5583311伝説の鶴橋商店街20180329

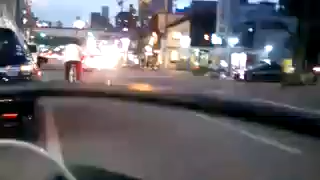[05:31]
それがエミタンかどうかは僕には分からないけどそれどういうことなのかちょっとあんまり理解できないけど、まあまあまあまあ近からず遠からずみたいな、ね、ああこれは鶴橋の駅です。鶴橋の駅いつも大体僕この辺車で通り過ぎるだけなんだけど、ちょっと暇やし、ここまで来たからちょっと一瞬だけ事務所行こうかな。事務所行ってみようかな。チャリンコで行けるもんかどうか行ってみようかな。チャリンコで事務所まで行けるかどうかやってみよう。
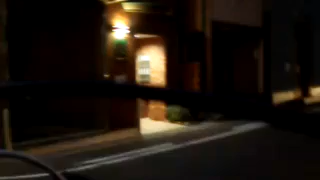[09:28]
これやっぱママチャリやかきついんかなこれ。変速機能ついてへんしな、このチャリンコ。マジでもうきついんだけど。うわ、これも坂やな。
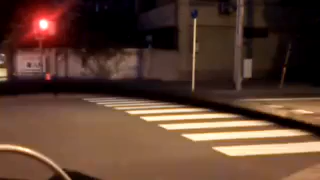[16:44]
引かれはしない。これもう下りばっかりやけど、下ってええんかな。なんか一気に下ってもたらもったいない気がするから。うわ、あのチャリンコ信号無視できよった。あのチャリンコ信号無視できよった。俺配信してるから信号無視できへんのに、あのチャリンコ信号無視できやがった。くそ。